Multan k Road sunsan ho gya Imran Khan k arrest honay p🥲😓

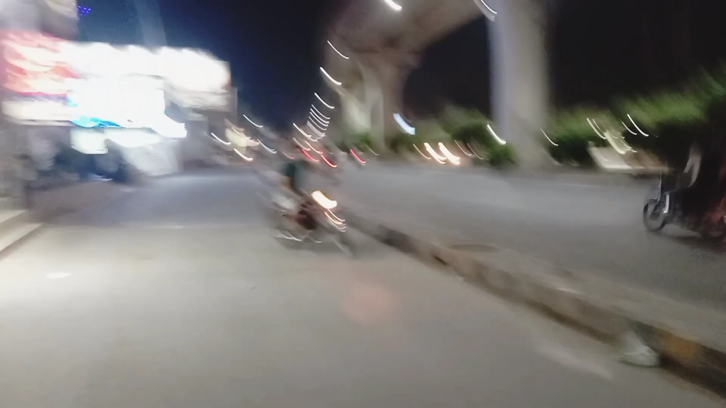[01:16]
اس ملتان کے بوسن روڈ پہ انتہائی رش ہوتا ہے گاڑیاں